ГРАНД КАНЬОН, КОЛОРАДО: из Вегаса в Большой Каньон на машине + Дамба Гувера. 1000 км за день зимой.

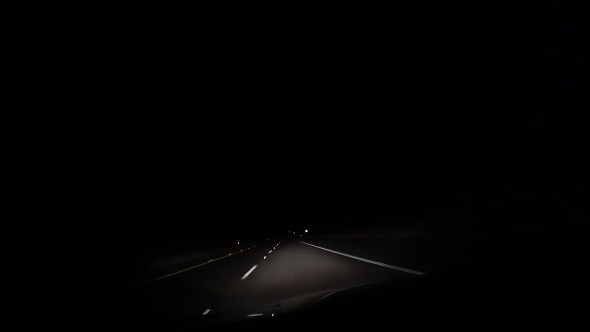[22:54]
Осталось до Лас-Вегаса порядка 80 миль. Очень густой туман. Еду, практически ничего не видно, но сейчас уже лучше, а там было прям совсем молоко.